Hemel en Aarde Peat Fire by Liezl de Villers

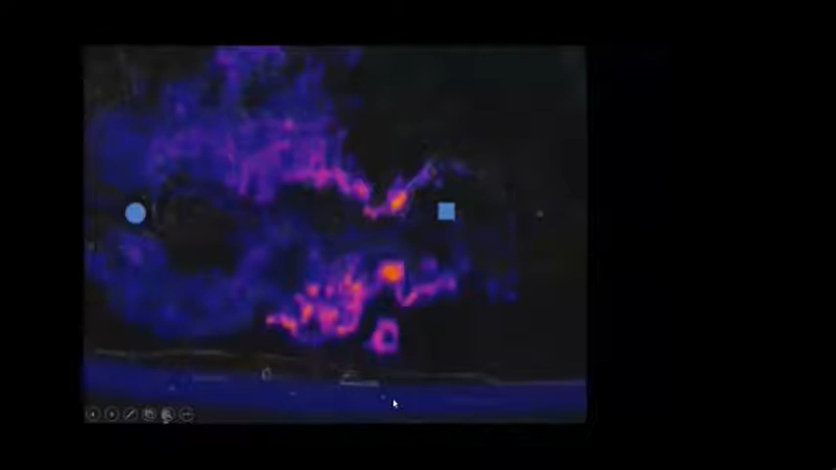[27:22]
um before we started um just to show you to remind you again of the extent of the fire right right so that is still the same area that i've just showed you on
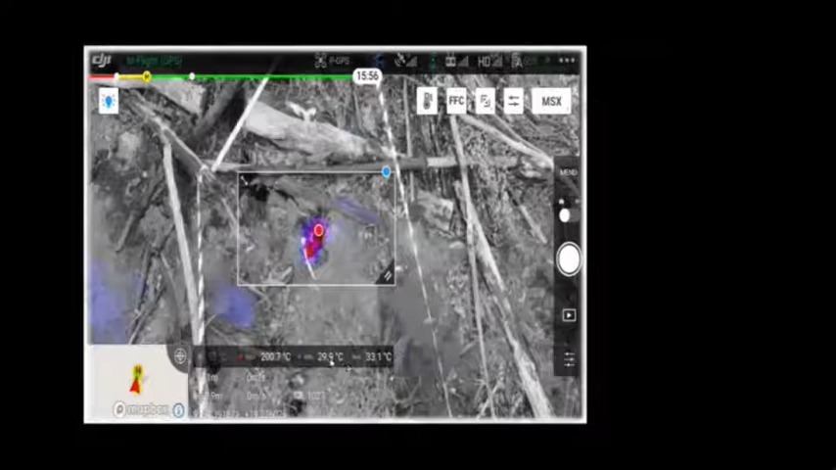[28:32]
um of the um drone is minimum of 29 degrees and maximum of 33 degrees and the actual as he zoomed in the temperature showed of that specific site showed 200 degrees celsius above the ground
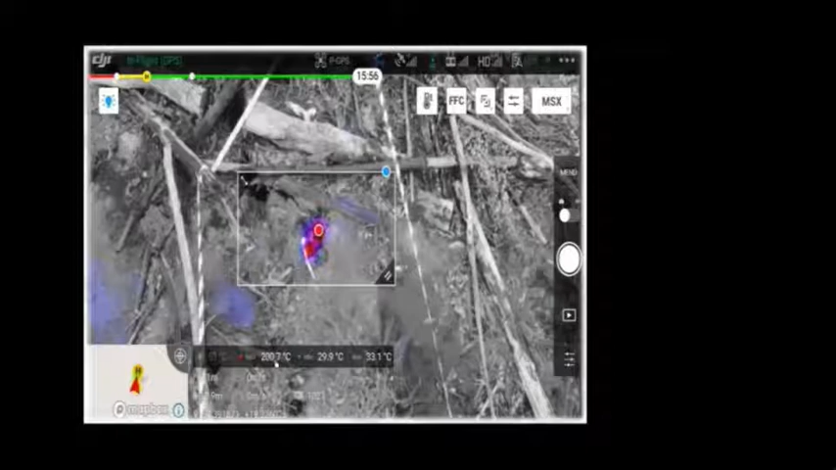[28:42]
so that is the site that you just saw on the thermal imagery